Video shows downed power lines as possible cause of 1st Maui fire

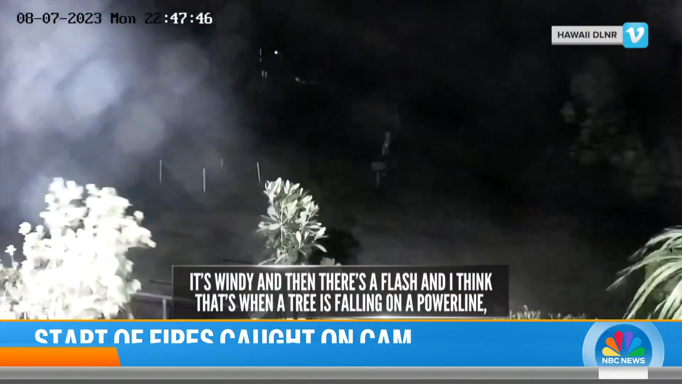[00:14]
It's windy and then there's a flash and I think that's when a tree is falling on a power line.
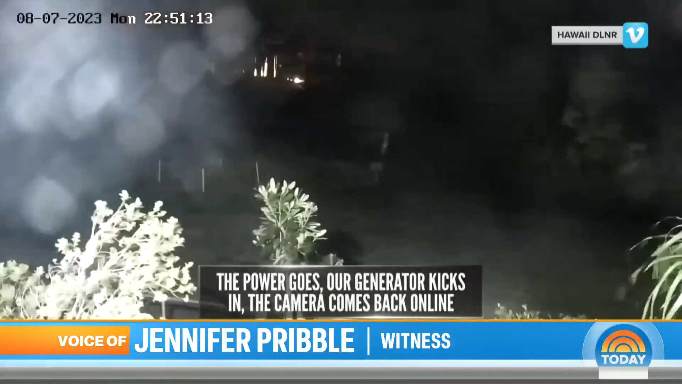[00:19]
The power goes out, our generator kicks in, the camera comes back online and then the forest is on fire.